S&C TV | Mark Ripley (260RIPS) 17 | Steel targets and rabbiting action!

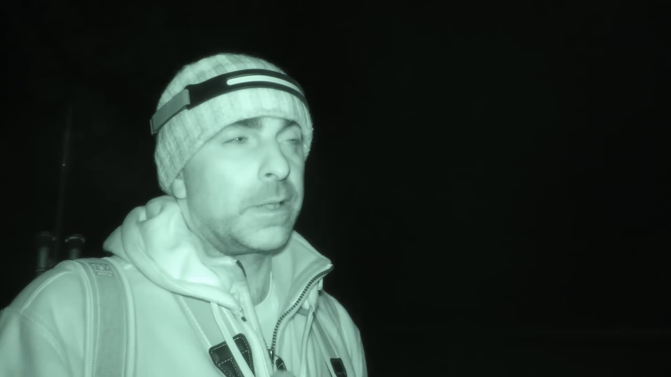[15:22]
My mate wants a couple of bunnies for his ferrets and that, so I'm just going to have a little do the rounds around here, because there's quite a few rabbits on this little bit of ground. It's probably only an acre or so, but I've been here before doing a bit of fox control where they've lost a few ducks and that to foxes, so I'm also going to keep my eye out for a fox. But it's a lovely, still nice and chilly evening. And I've got with me the 2.2. This is a CZ452, it's one of the old American CZ452s.
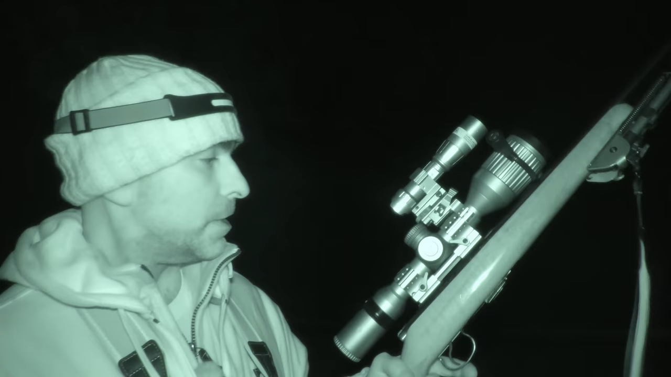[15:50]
I've got on there PBIR Mini and also the Hick Alpex night vision scope, which is a brilliant little combination. This is, works really nicely on the 2.2, well, on centerfire as well, but it's brilliant for this sort of thing.
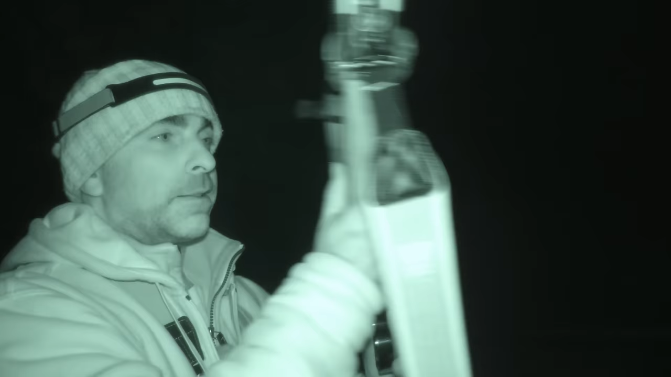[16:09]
So, got a nice little setup there. And the other thing I must point out is this head torch. My mate got me this, it came from Amazon, it was like 2 for £20 or something, but I am really impressed with it. So I'm not plugging it or anything, it's just a really good buy. So I can find the switch, check this out.
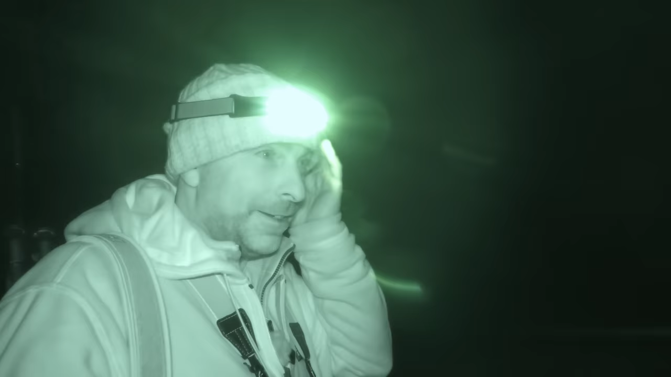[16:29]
Look at that. That is insanely bright.
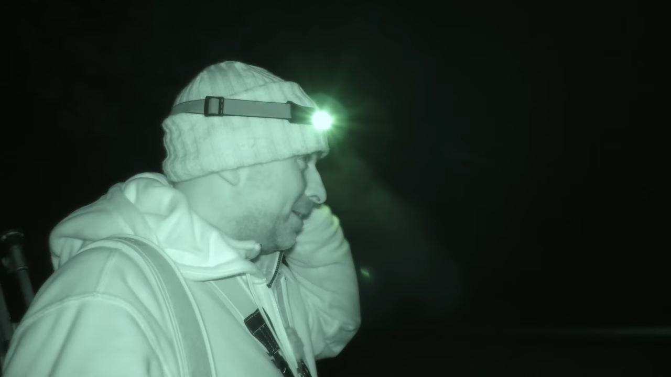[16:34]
And it's good as well because it lights up all the sort of like all around you. So yeah, excellent bit of kit. Well worth an investment of £20. You get two of them, can't lose. Right, anyway, enough bright lights and spooking all the rabbits in the area. I'm going to have a little wander around and see if I can find one or two bunnies.
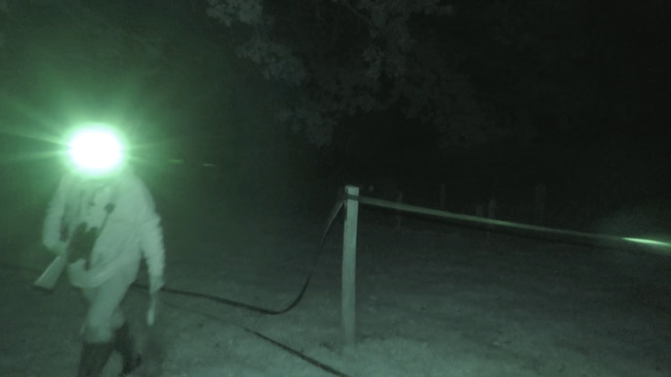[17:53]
So that's the first one in the bag.
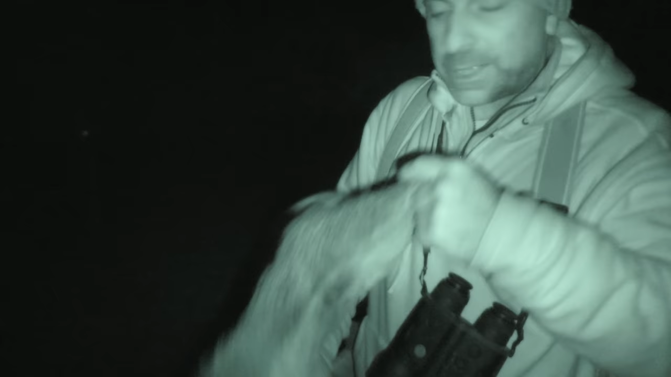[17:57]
Good clean headshot.
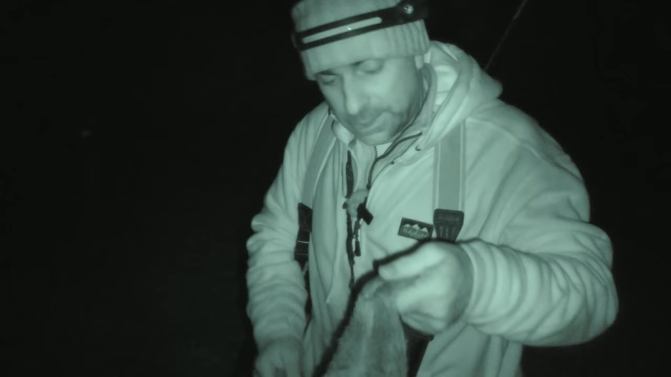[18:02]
And he was out about 60 metres.
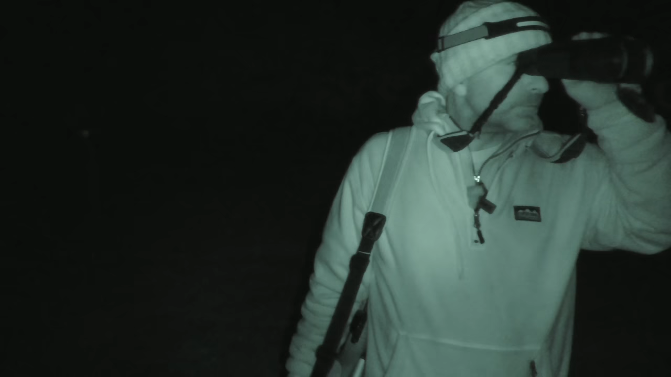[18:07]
So I'm also using the pulsar mergers to spot with,
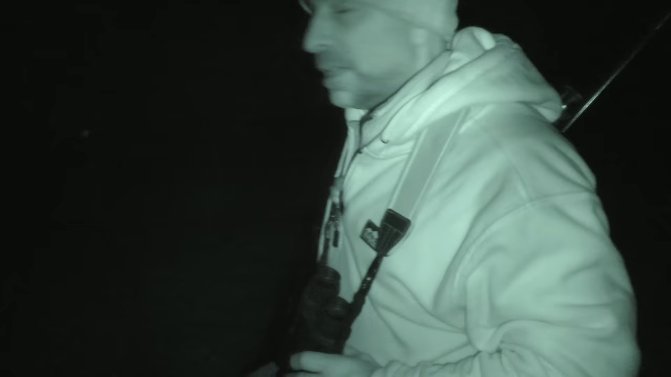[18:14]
which is really handy because he's got a built-in laser rangefinder. So it's ideal for use with the 2.2 and that, where you've got quite a curved trajectory, so you can get the exact range, you know how much you got to hold over if it's a little bit further.
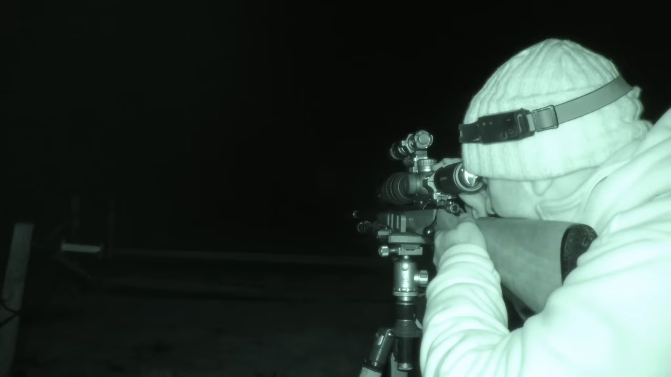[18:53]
That was only about 30 metres.
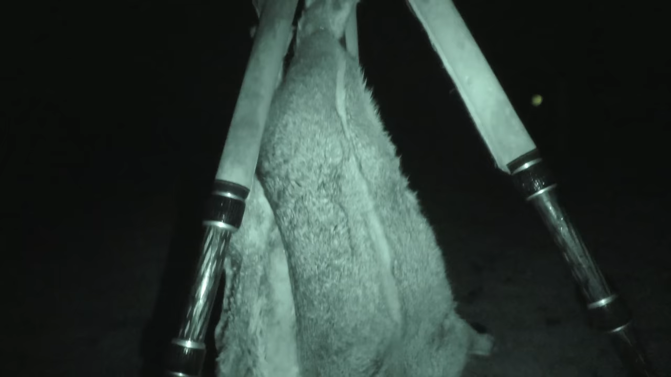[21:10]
So nice little bag of five rabbits there, so our mate's ferrets will be pleased with them.
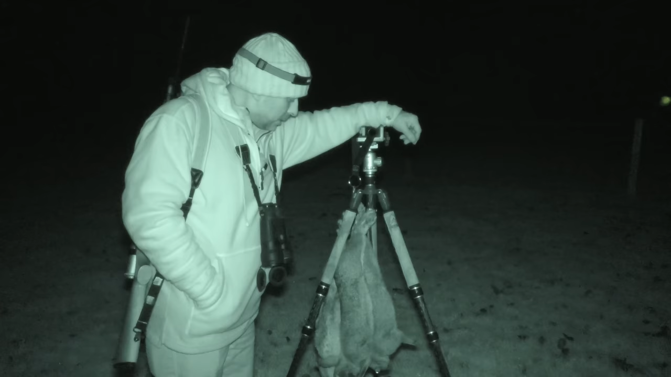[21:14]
The landowner here will be quite pleased as well, because it's a little horse paddock that we've just been walking around here, and horses and rabbit holes don't mix particularly well.
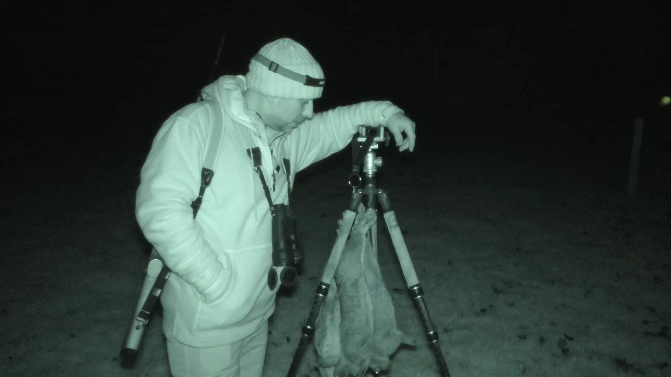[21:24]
So, but yeah, I've had a fun couple of hours out, and the Alpex scope has performed very nicely. Not that there's anything particularly testing there. All these rabbits were 50, 60 metres. I think one was 30, but the rest were around about sort of 50, 60 metres. All shots were taken off the recon tripod there, nice and sturdy. So yeah, we've had a good couple of hours out.